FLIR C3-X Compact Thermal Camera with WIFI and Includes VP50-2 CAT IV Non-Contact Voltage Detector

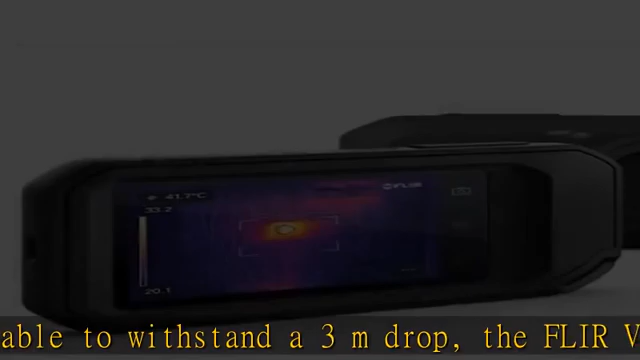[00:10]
large industrial electrical systems, and residential low-voltage installations easy to use,
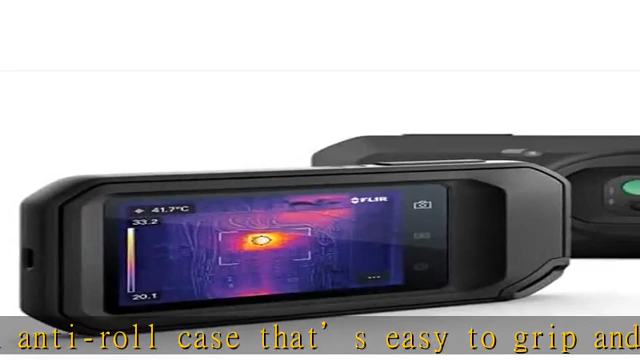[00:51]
On screen: spot 41.7°C
MSX and 128x96 true thermal imaging, 12,288 pixels, patented technology,